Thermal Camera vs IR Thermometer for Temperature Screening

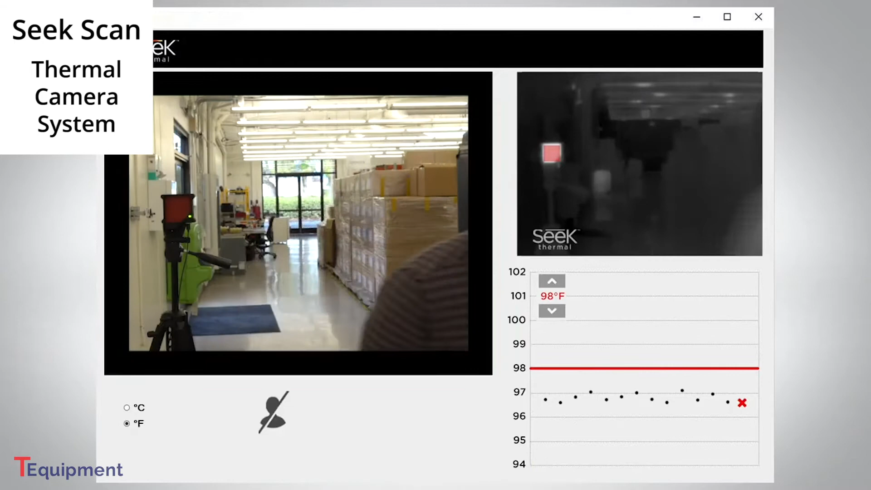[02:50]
so there's no waiting to take a reading. Thermal cameras will make your screening lines move much faster.
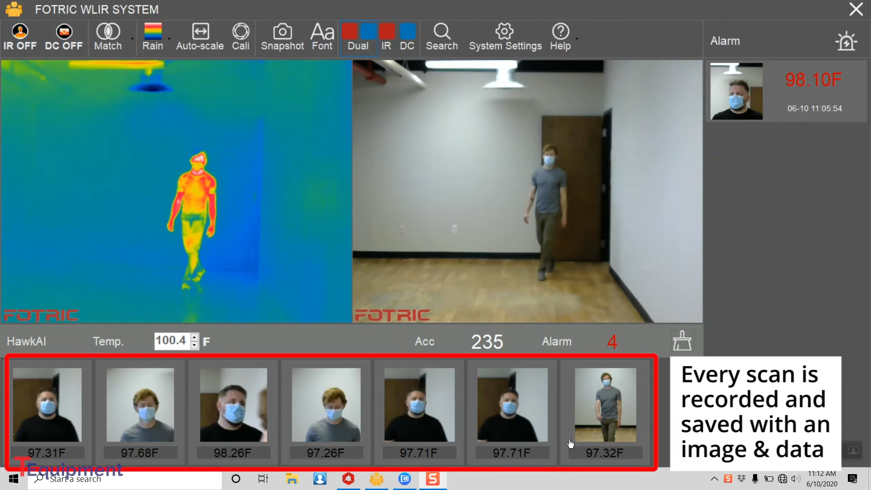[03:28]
You can easily search your results to find specific screening records with date, time, and temperature reading.
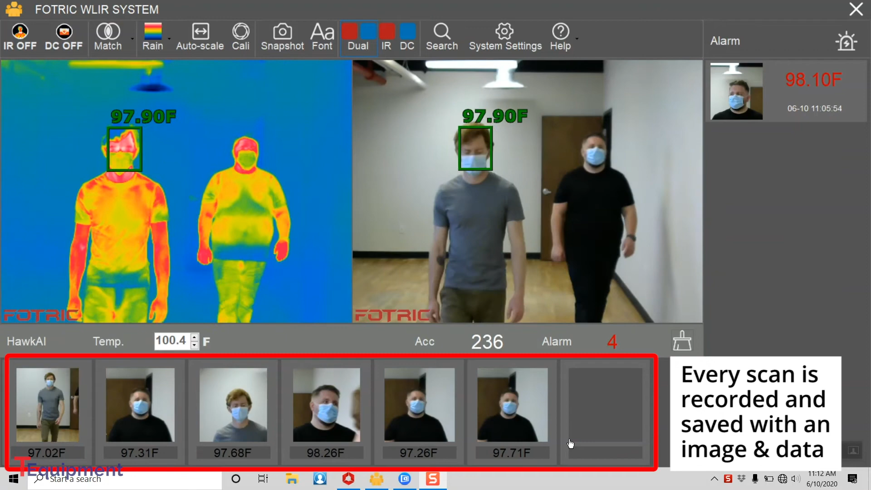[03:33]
On screen: spot 97.90°F
That way, you can prove that a person was screened and showed a normal or elevated temperature.